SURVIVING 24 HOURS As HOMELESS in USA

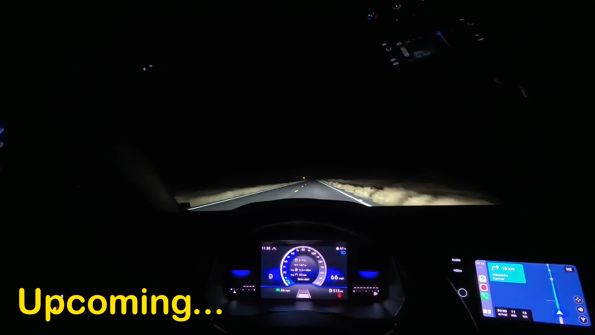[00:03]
पिछले 15 किलोमीटर से चल रहा हूँ और 15 किलोमीटर में मुझे एक भी गाड़ी नहीं मिली, अकेला मैं ही चल रहा हूँ।
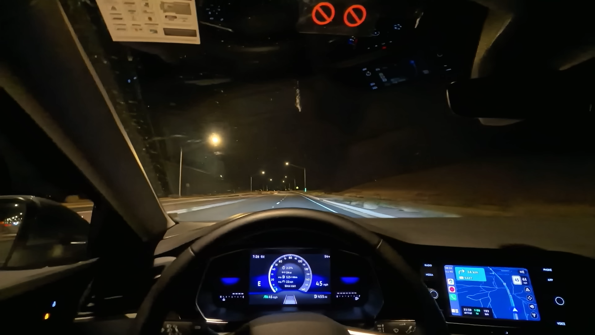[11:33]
अभी तो 4 लेन रोड चल रहा है,
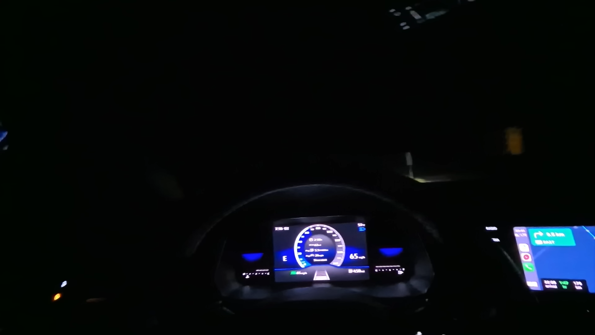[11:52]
65 भी अच्छी खासी हो जाती है, 100 की स्पीड है 2 लेन रोड के ऊपर।
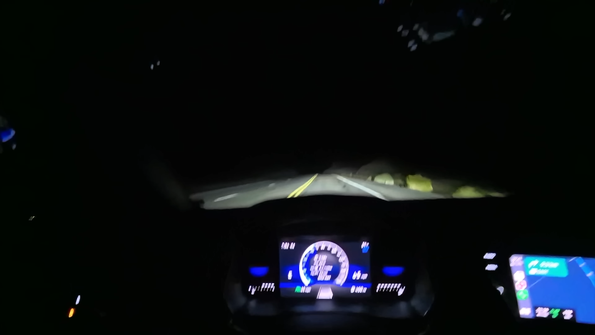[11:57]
तो मतलब समतल नहीं है वाला हाईवे, गाड़ी बहुत ज़्यादा ऐसे ऐसे ऊपर नीचे हो रही है।
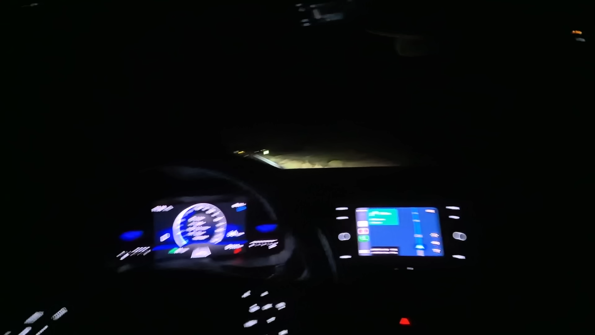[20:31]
और 15 किलोमीटर और बची हुई है जो जिस जगह पे मुझे जाना है।
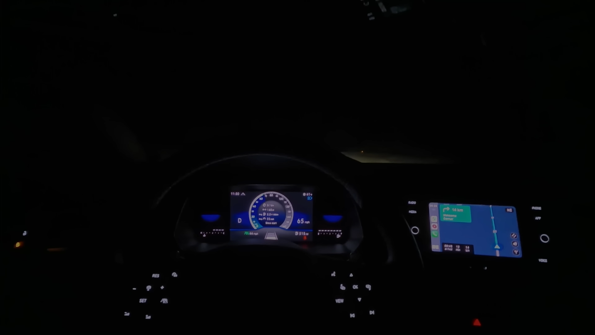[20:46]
भाई। जो विजिटेड सेंटर है वहाँ पे आ गया हूँ मैं, और ये तो खाली सा ही पड़ा यार, कोई है ही नहीं यहाँ पे।